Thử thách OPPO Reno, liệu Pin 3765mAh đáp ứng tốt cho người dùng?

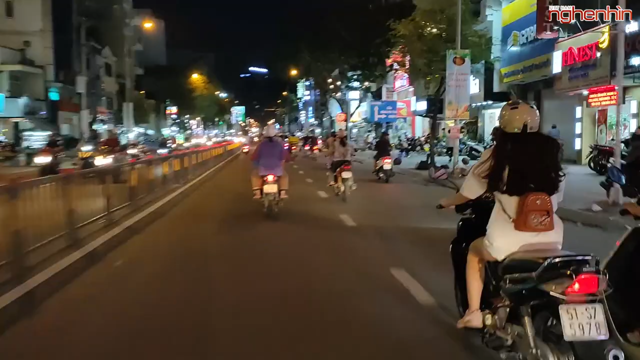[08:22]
Và mình cũng tiện tay thì lấy Oppo Reno ra để thử cho anh em về khả năng chống rung trên camera 48 megapixel của nó.
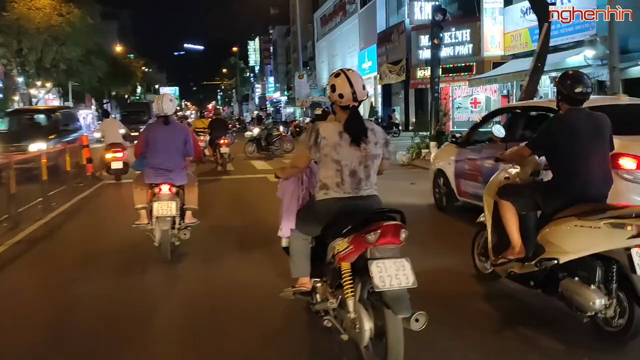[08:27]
Wow, các bạn có thể thấy rằng là khả năng ổn định hình ảnh quá là ngon. Có thể nhìn rõ biển số xe máy của em gái kia, em gái đi quay zoom quang 2x.